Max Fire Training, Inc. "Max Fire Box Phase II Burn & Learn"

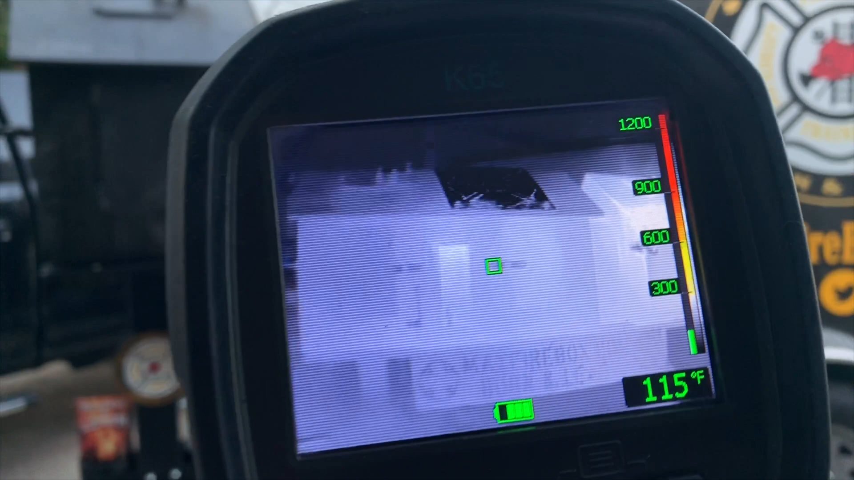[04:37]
On screen: spot 115°F
and with your visual eyes you're going to do your walk around you're going to check the conditions as you come
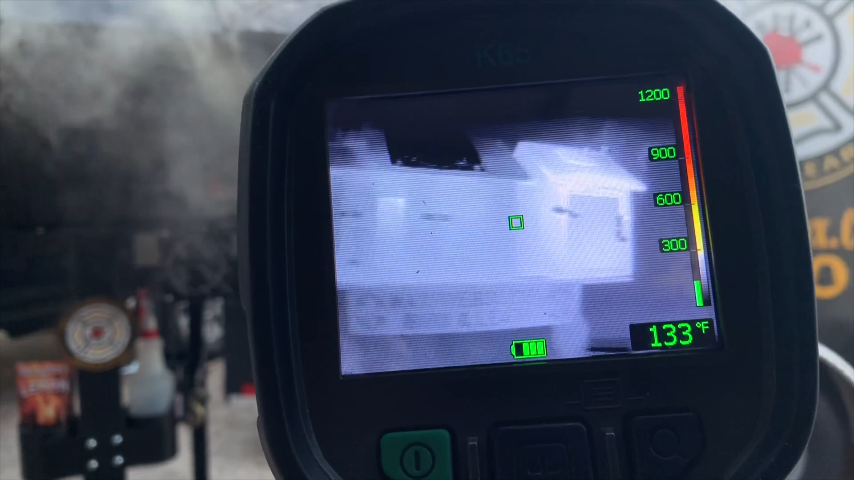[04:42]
On screen: spot 133°F
around so this is just from the front view we have not walked around but look at the difference look at what's taking
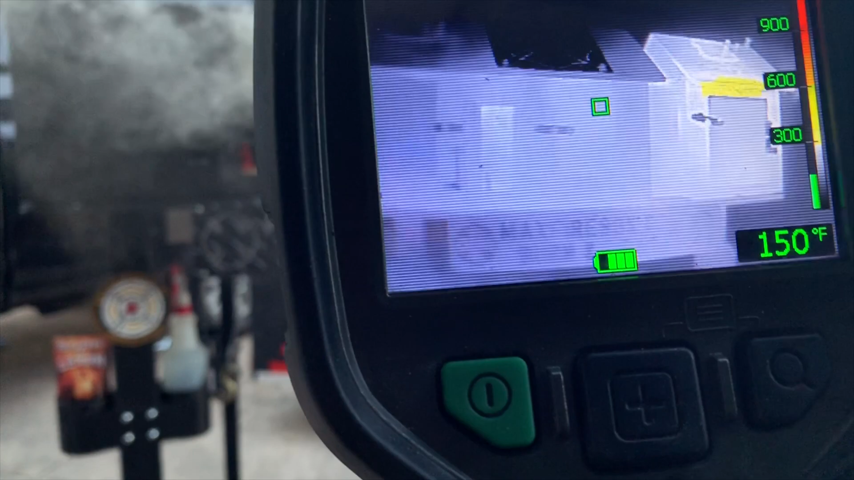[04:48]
On screen: spot 150°F
place see that garage see how that's an indicator we have the indicators of what's taking place there look
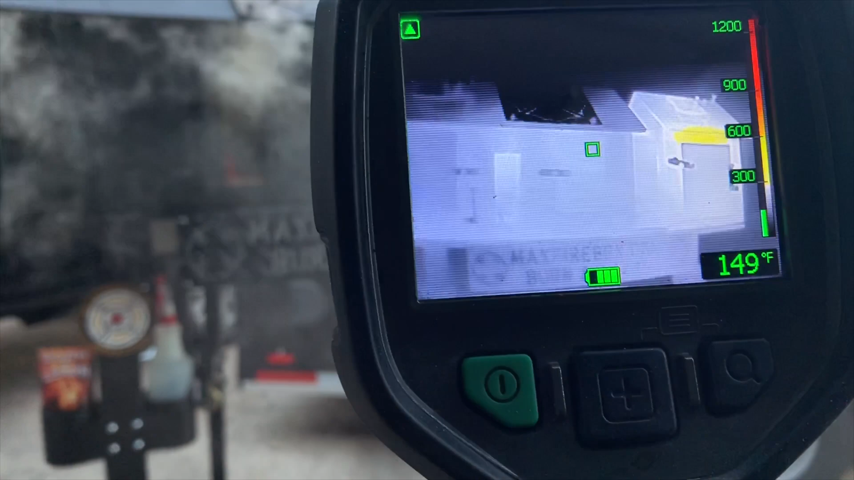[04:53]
On screen: spot 149°F
at the front door josh let's get a little bit closer on the front door can we see the convection currents coming across that front door
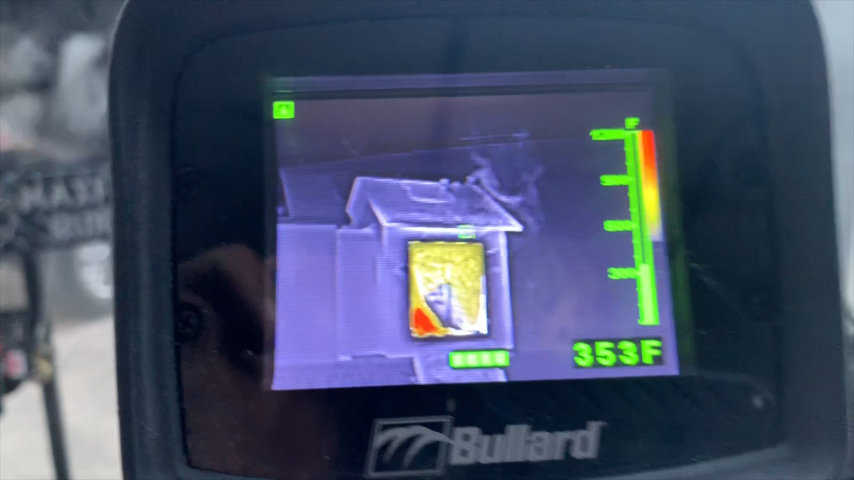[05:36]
On screen: spot 353°F
of the bollard camera we're looking at that garage area see how fast the smoke's traveling focus on
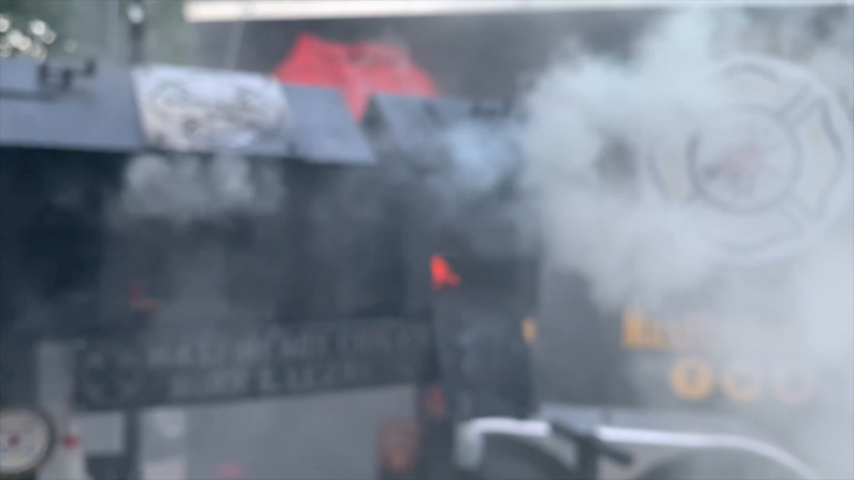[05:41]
that look at how fast the smoke's traveling out of the garage we're getting closer and closer to ignition and look at your front door let's take a look at the front door now all right we come over take a look at the front door the convection
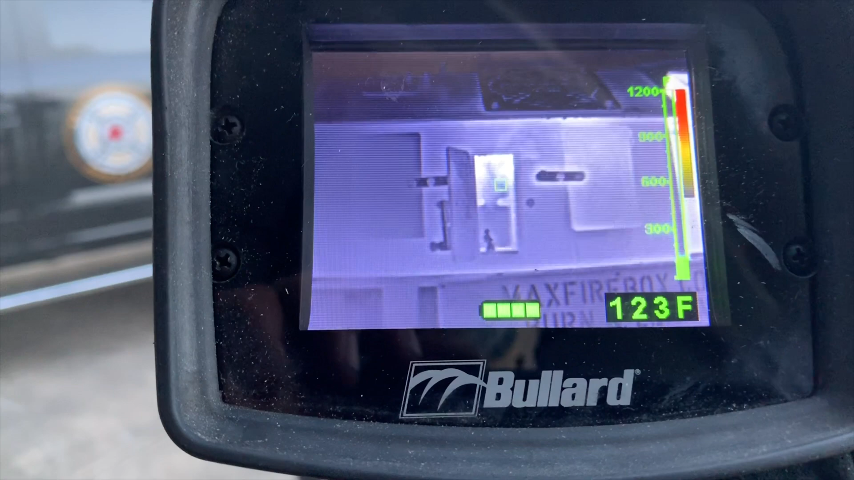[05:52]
On screen: spot 123°F
currents like we said that gray we want to recognize the fast traveling gray convection currents josh let's get a little
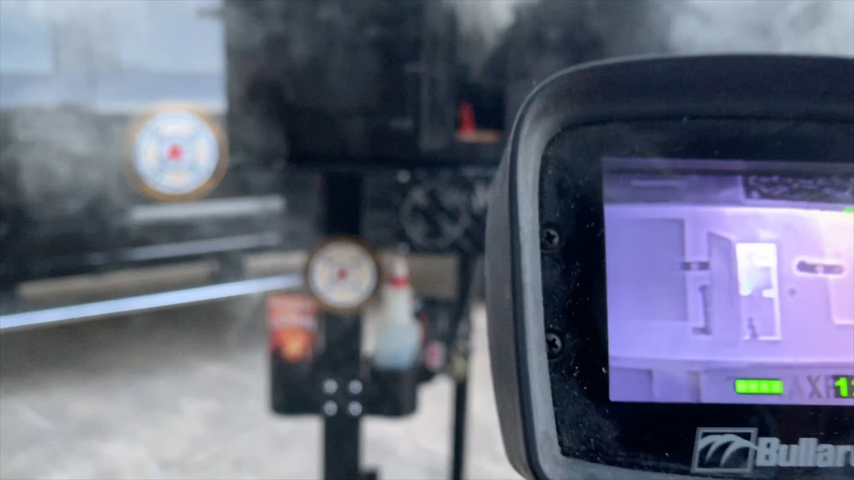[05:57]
bit closer all right and let's focus in on the fast traveling gray convection currents so
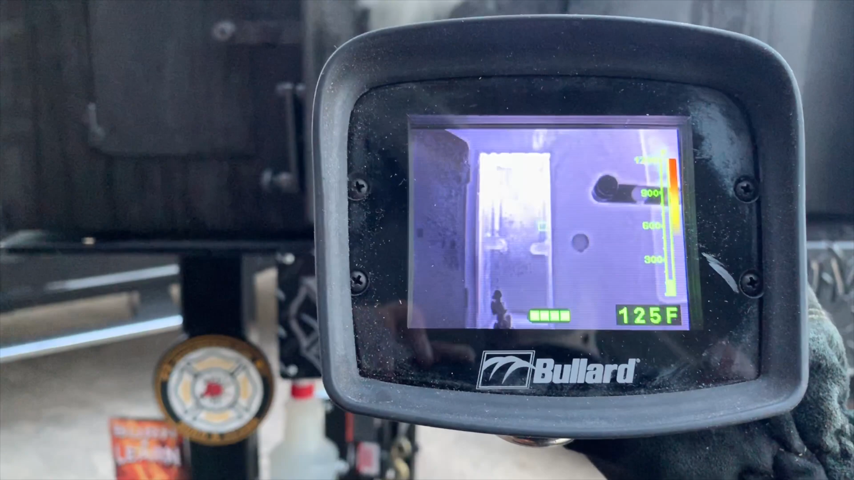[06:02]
On screen: spot 125°F
there we go we can see them and there's ignition so hopefully you caught that ignition you
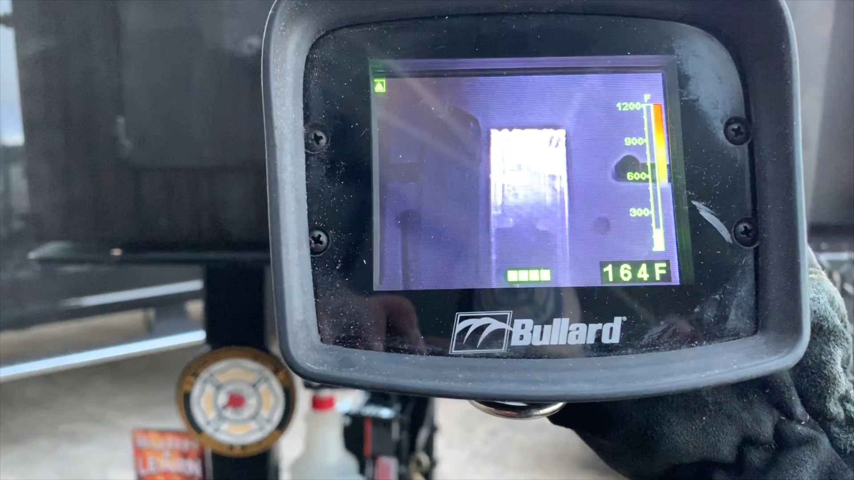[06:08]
On screen: spot 164°F
saw what happened there why because all the fire needed was oxygen it's just a matter of time
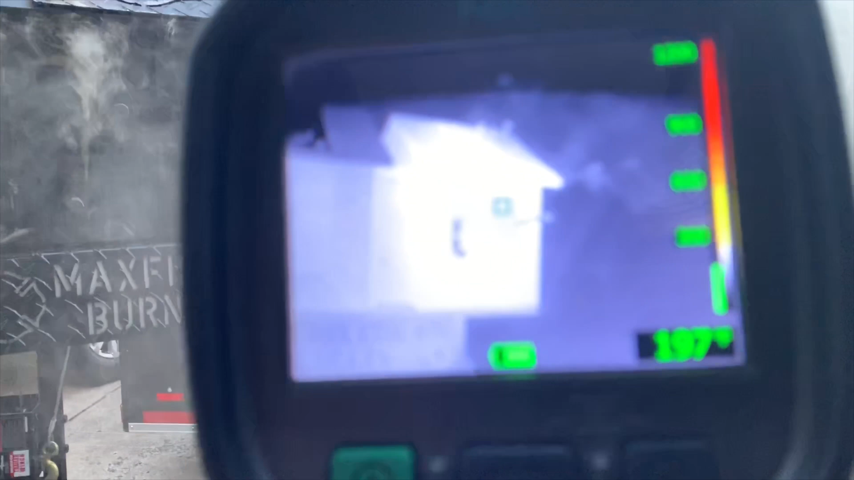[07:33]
the fire in the garage look at your garage area i'm going to come across i'm going to scan across
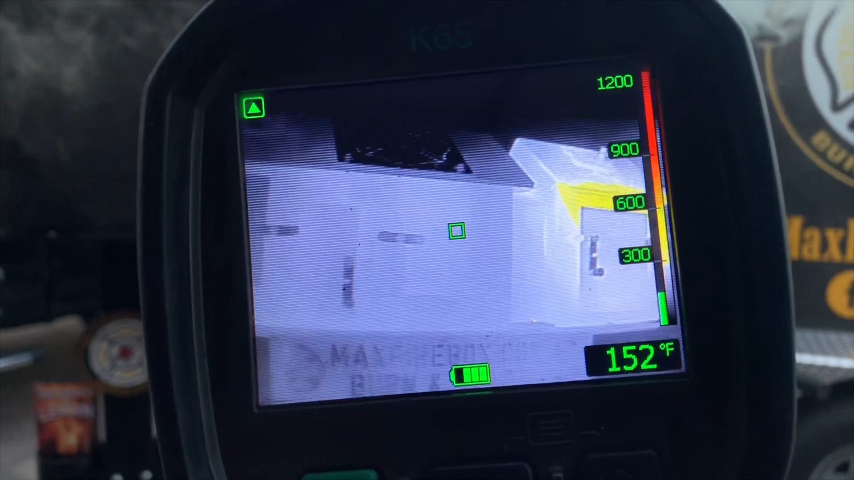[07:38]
On screen: spot 152°F
you can see that we're still in that low sensitivity because we have the triangle the left-hand corner triangle just
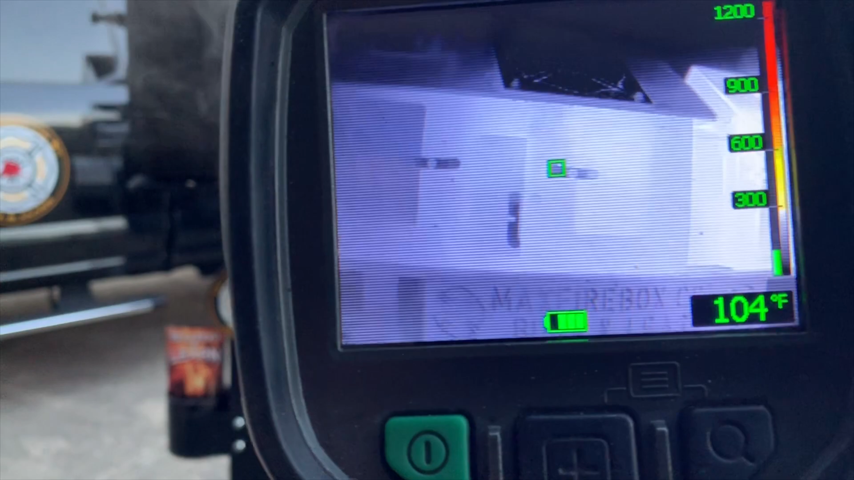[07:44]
On screen: spot 104°F
went off so we saw that but i come back over check out the difference here so this is something to highlight there
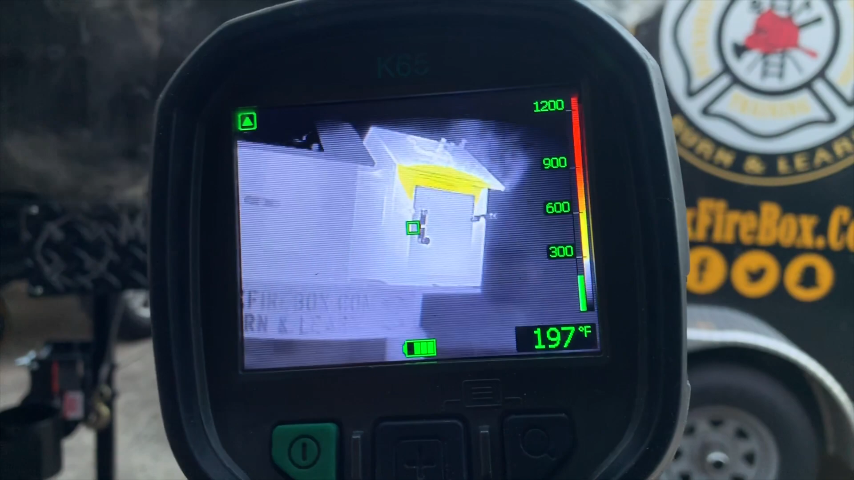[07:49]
On screen: spot 197°F
it is it comes back on now watch what happens when i open this window so let's say we decided to vent this